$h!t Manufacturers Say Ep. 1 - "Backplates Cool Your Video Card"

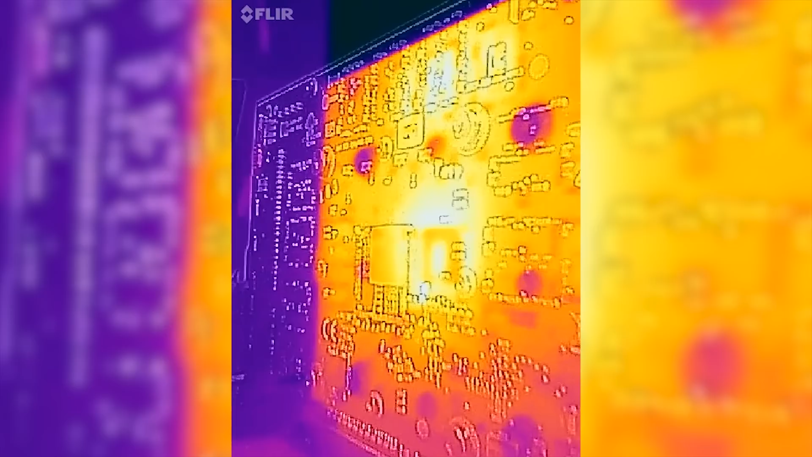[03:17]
We even took some shots with our FLIR thermal camera to give you guys a more complete picture of what's going on. But in a nutshell, the Founder's Edition card, well, the backplate didn't really help anything.
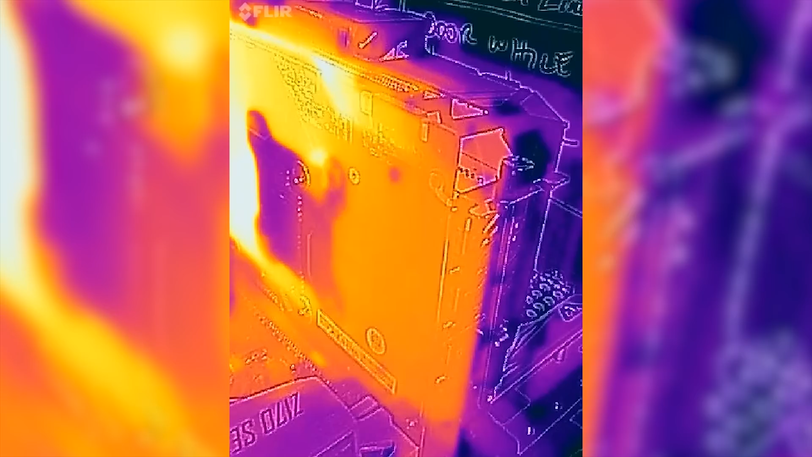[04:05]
Well, looking at the FLIR thermal imaging, there is a cold spot right where that backplate sits, but does that translate to a difference in core temperatures?
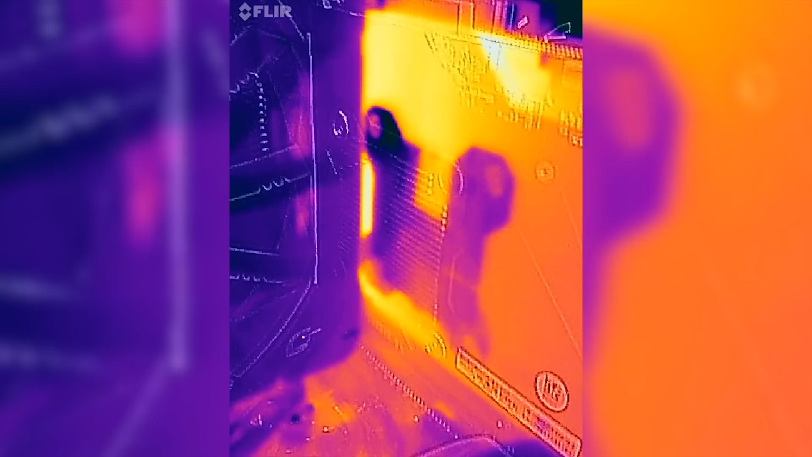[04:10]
Time to find out. Remove the three random screws from the backplate, then the four ones around the GPU.
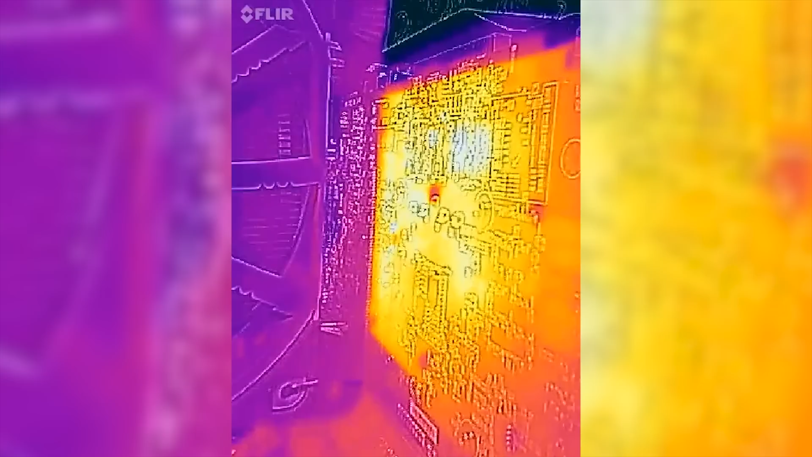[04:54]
The FLIR footage doesn't show the cold spot anymore, but as there was no improvement, the core is not less hot.
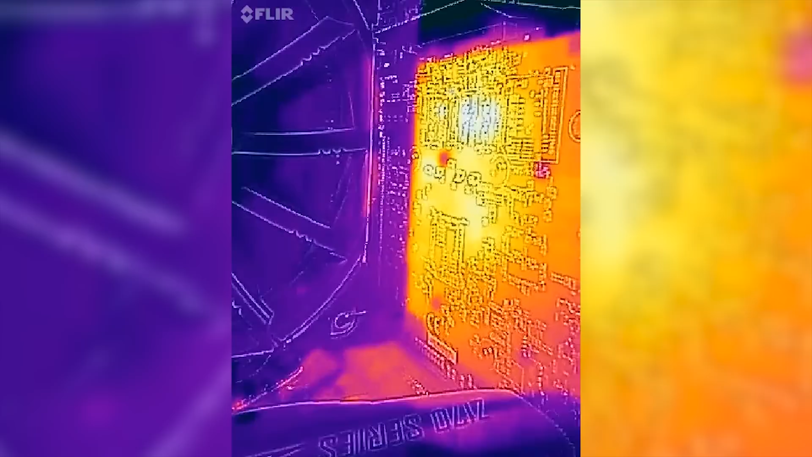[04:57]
The card is not running any faster. Does the backplate look really cool?